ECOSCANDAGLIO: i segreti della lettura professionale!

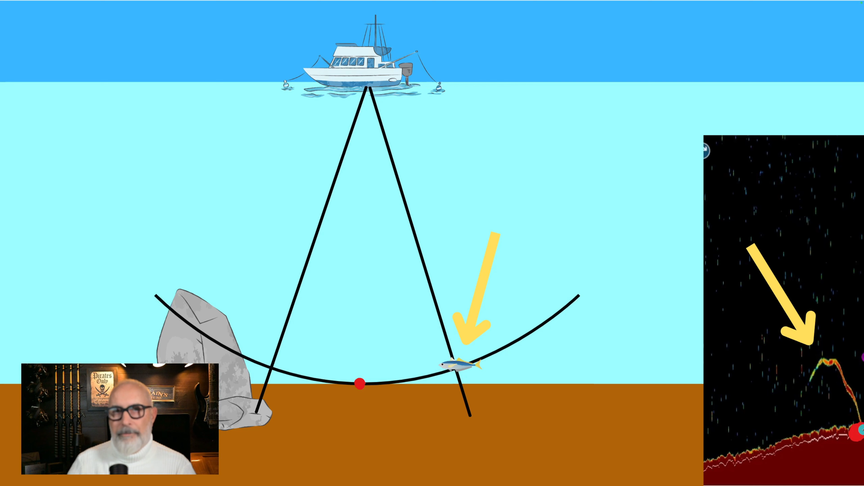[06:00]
non si è spostato l'ho lasciato sempre fermo lì non è che il pesce ha fatto un movimento il pesce è rimasto fermo e la barca che si è mossa ovviamente vale al discorso anche il contrario se io avessi tenuto la barca ferma e il pesce in movimento avrei avuto lo stesso tipo di disegno ma la cosa interessante da vedere adesso è che questo punto rosso che corrisponde al fondo che stiamo guardando in realtà si trova spostato rispetto al pesce quindi questo
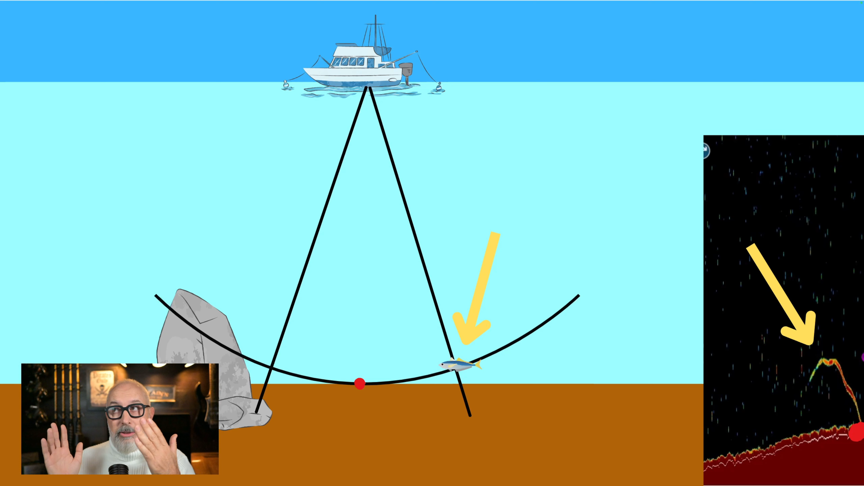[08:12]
in questo esempio grafico io ho fatto finta che la barca si muova costante e il pesce stia fermo però dopo nella realtà diventa ancora più complicato ma adesso andiamo a vedere cosa succede mentre la barca si muove ancora avanti che è ancora più interessante eccoci qua
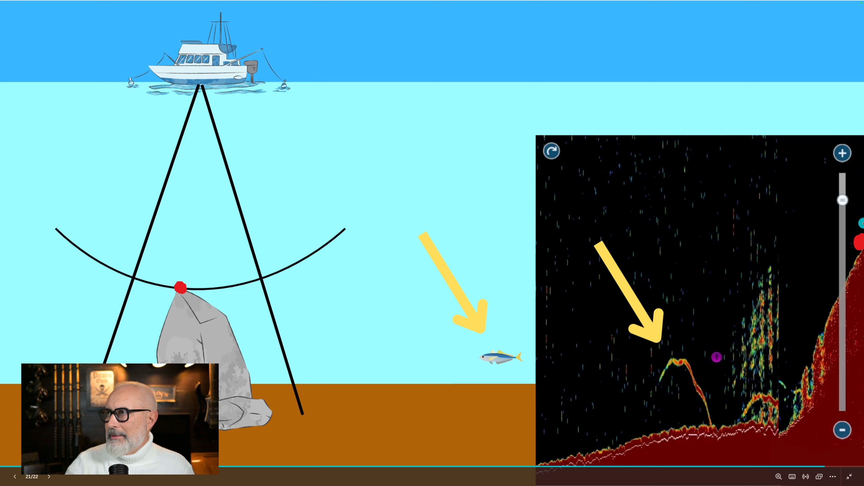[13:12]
è questa e fin qua è tutto chiaro questo è il pesce che stava qua laggiù in fondo anche questo è chiaro se qui in questo momento ci sono altri pesci sicuramente non li vediamo questo era un piccolo video per farvi capire meglio come funziona il cono d'ombra e